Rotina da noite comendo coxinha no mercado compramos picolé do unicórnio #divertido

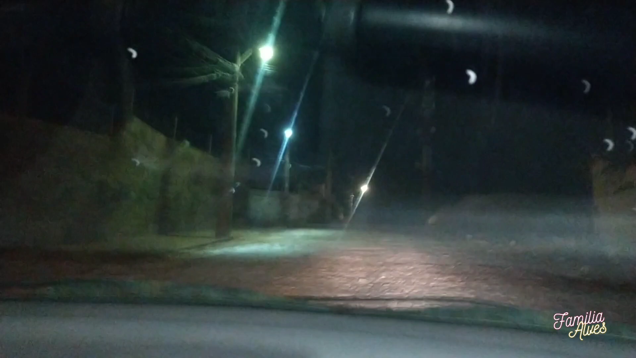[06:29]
Nossa, quanto balançado, gente. É porque é calçamento e tem umas coisas soltas ali no porta-mala.
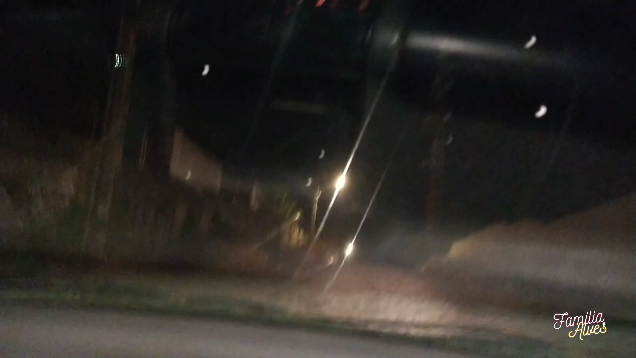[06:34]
É isso aí, galerinha. Deixa o like aí. Quando chegar em casa, elas vão mostrar esse picolé do unicórnio. Já são, já é mais de 10 horas, né?
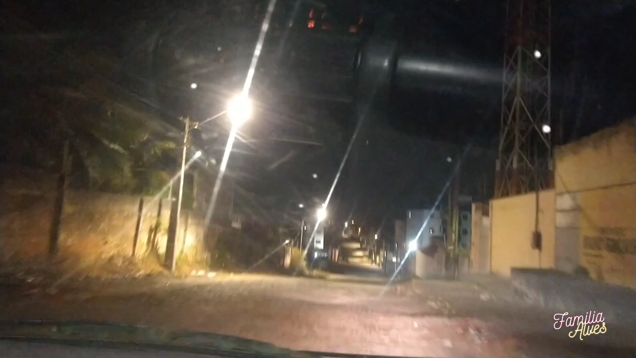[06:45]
Uns 10h20, mais ou menos. E é isso. E aqui, ó, muito prédio, muito condomínio aqui onde a gente mora, galera. Muito.
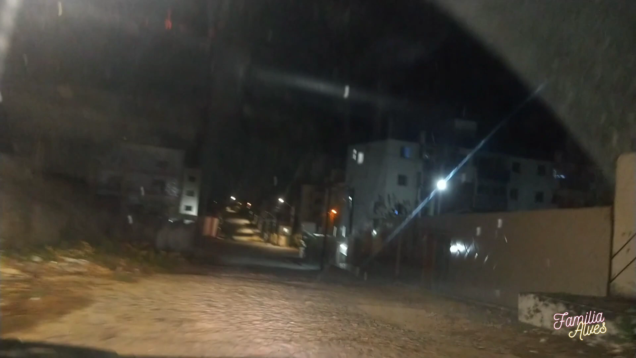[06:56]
Chegamos em casa, do dia tá aí tomando água. Papai foi botar o veneno da muriçoca no quarto, gente.